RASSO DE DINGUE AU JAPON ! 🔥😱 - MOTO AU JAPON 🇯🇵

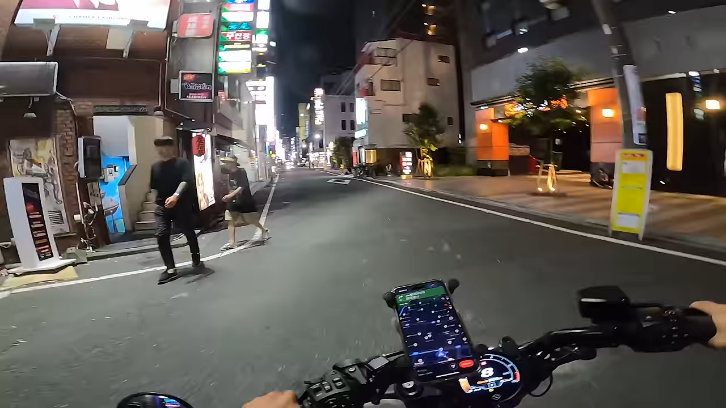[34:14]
On va retourner un petit peu dans les villes lumineuses. J'ai le droit d'aller là de toute façon. Je suis pas sûr. Attends, je vais aller là. J'ai pas envie de prendre une rue sans s'interdit et puis que je me fasse niquer la gueule. Ok, bon, 2% de batterie. Non, faut que je refasse un petit tour. Rien que pour vous, je fais un petit tour.